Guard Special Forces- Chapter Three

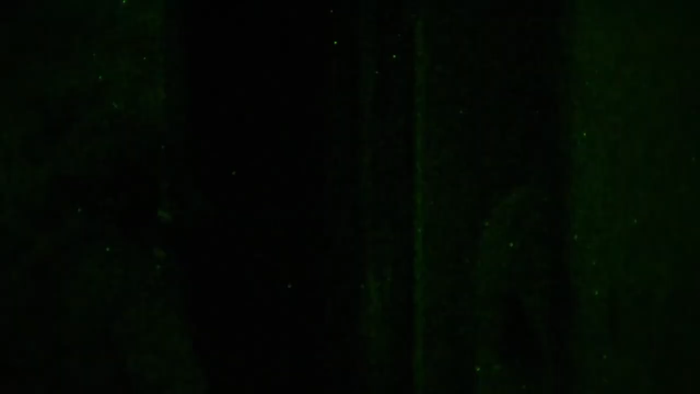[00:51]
I know that's him in the dark because of the way he's walking.